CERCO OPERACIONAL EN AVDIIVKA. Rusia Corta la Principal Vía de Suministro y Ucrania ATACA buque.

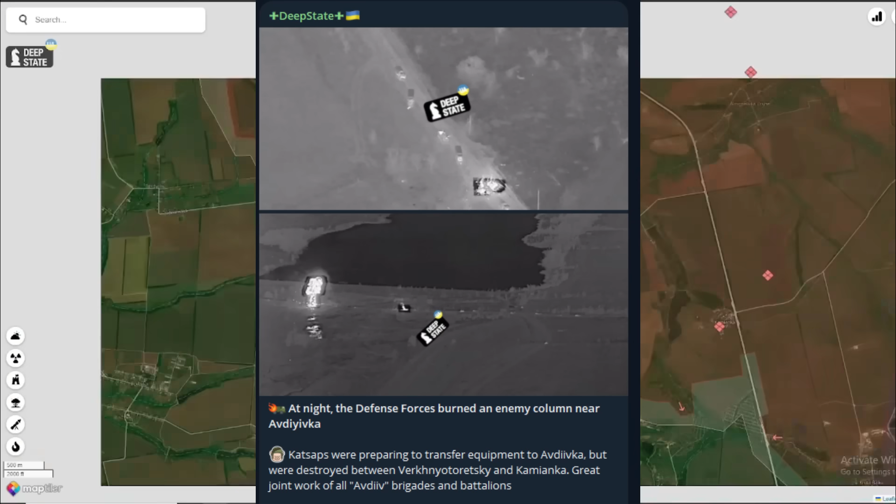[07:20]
al norte específicamente en las afueras de este pobre vemos que drones rusos atacaron y destruyendo un vehículo de